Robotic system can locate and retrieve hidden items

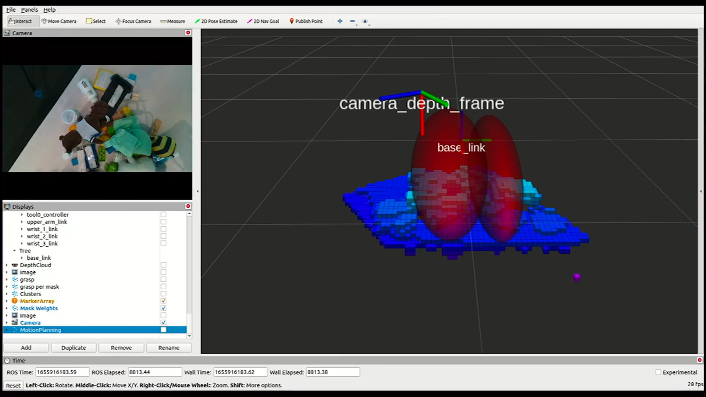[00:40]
the system scans the pile with its camera to create a 3D model of the environment. Simultaneously, it sends signals from its antenna to locate RFID tags.
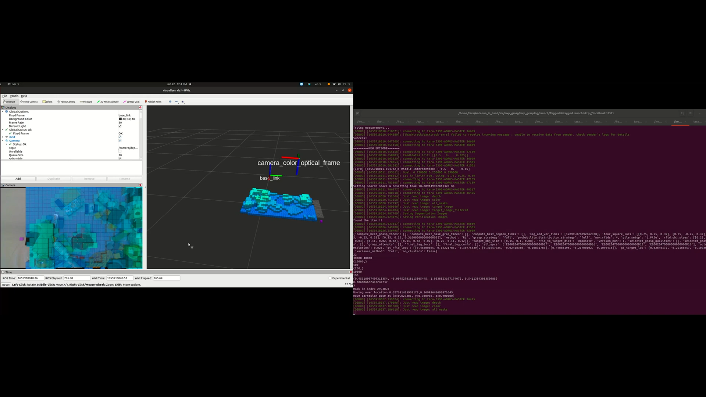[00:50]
These radio waves can pass through most solid surfaces so the robot can see deep into the pile. Using the information collected from the camera and the antenna,